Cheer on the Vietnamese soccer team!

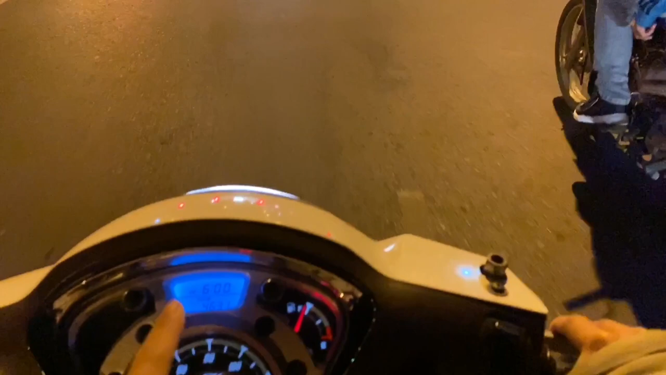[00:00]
Bây giờ là 6 giờ nha các bạn ơi, tầm bỡ hơn 1 tiếng rồi sẽ có trận đá bắt chung kết giữa